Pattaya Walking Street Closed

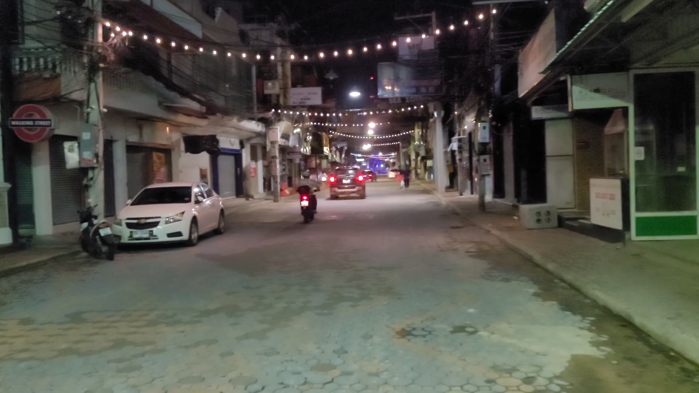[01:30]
A lot of bars open. But nothing is open at the moment. And the street is empty. Nobody's walking around. I only have a picture from three years ago.